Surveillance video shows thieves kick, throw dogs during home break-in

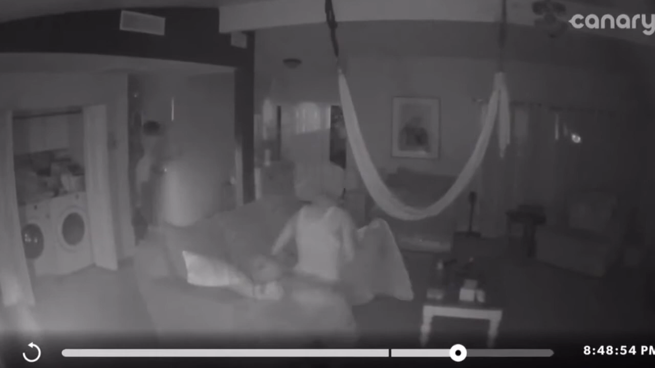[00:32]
It's a disturbing sight to witness. That's him kicking the puppy.
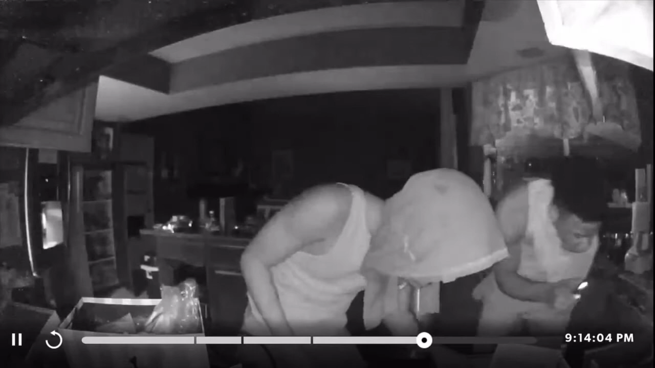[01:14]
Surveillance video captures the two thieves rummaging through the home for more than 20 minutes,